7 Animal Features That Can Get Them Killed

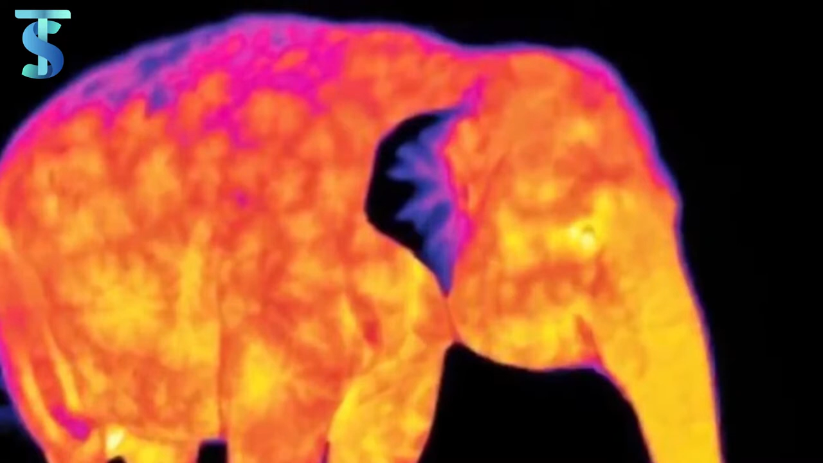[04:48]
If you see the thermal imaging of elephants, it seems as if they have lava instead of blood. Guys, you must have seen how much fun elephants have while playing with water.